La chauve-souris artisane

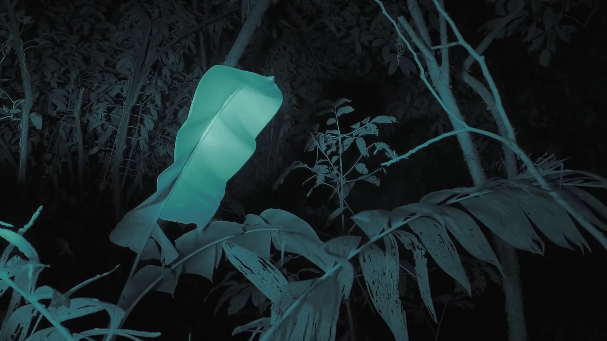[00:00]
Il doit d'abord trouver la feuille idéale,
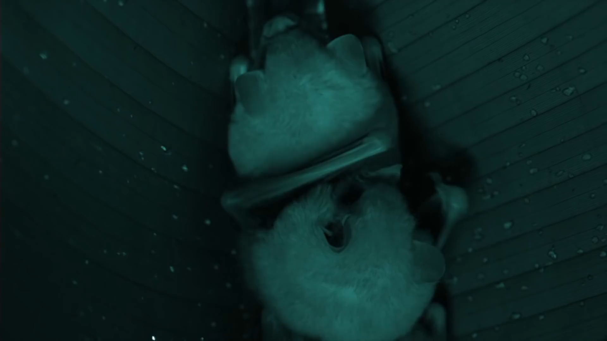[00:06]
puis il en ronge la nervure centrale à l'aide de ses petites dents tranchantes.